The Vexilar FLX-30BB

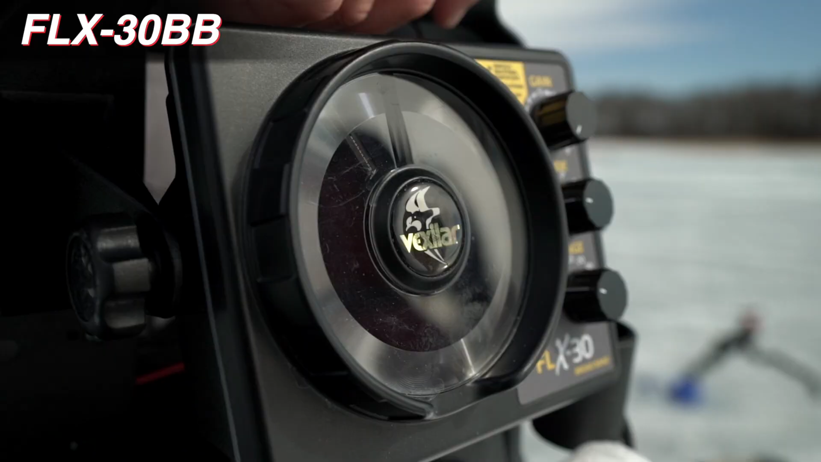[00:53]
That allows you to cycle between those different frequencies, which also changes your cone angle.